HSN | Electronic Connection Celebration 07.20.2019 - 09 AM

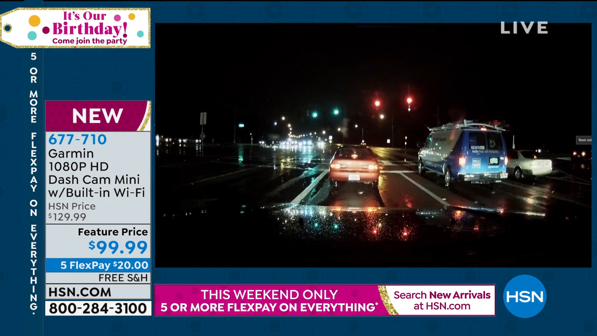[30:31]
So even though here it is in low light, I'll fast forward a little bit. As we're driving through here, you can still see, this is realistic what your eyes will see. Because now I can see the truck to my right. I can see the traffic way up ahead. I can see the lane dividers. I see it all just as you would, even though the rain is coming down onto you. But the great thing about having this is that this is automatically recording.